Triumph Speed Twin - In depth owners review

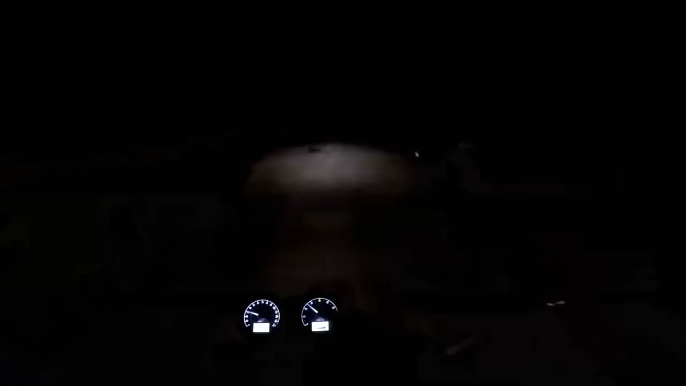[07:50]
So with the magic of movies, nightfall has happened. Here I am riding at night on the Speed Twin. As ever, the GoPro won't show up the lights as effectively as would be ideal. You'll have to sort of go, take my word for it a bit with the lights. So I'm on dip at the moment, and there's a good spread of the lights, and it runs a reasonable way forward. If I go to full beam, there we go, now that throws loads of light out towards the front and out the sides, as you'd expect.
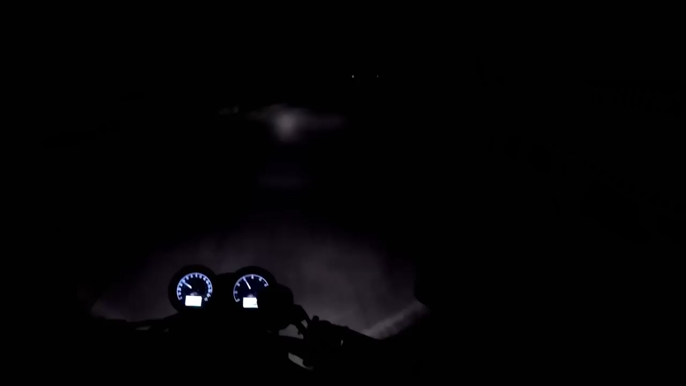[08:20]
And a good long beam as well, so on full beam is absolutely brilliant. On dip beam, can't see that far ahead to be fair, but on full, brilliant. Unlike some of its brothers, the switchgear on the Tramp Speed Twin isn't lit at night. Some of the other modern tramps do have lit switchgear now, but the Speed Twin isn't one of them.
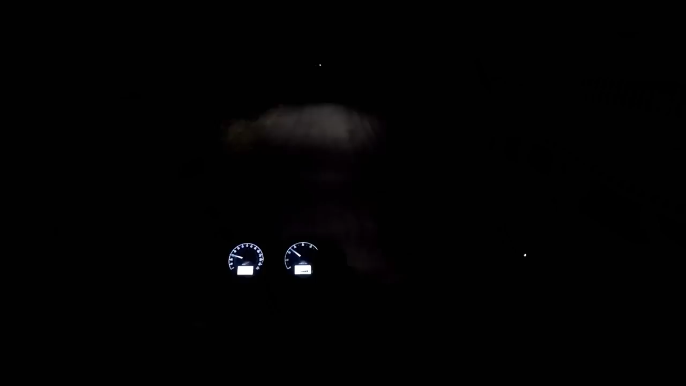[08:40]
Luckily, the switchgear isn't that complicated, so it doesn't really matter. But I would have liked to have seen it lit, nonetheless. I must say, though, the retro dials that are so lovely on the Speed Twin look beautiful at night, lit up in that white. Nice and clear. Really, really nice. Hopefully, the GoPro can show that up.
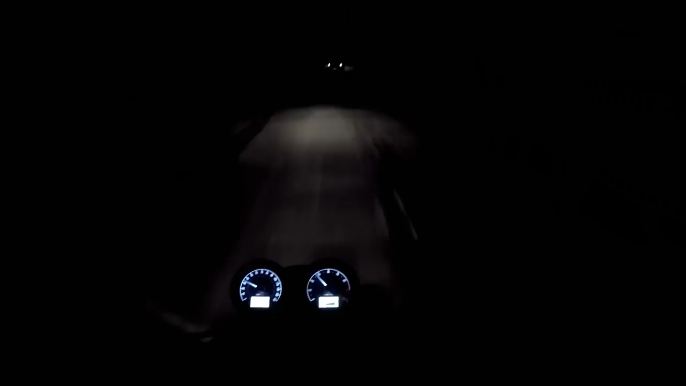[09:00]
Now, I'm not a huge fan of riding motorcycles at night. I tend not to do it unless I have to, but I have to say, the Speedy, not bad at all.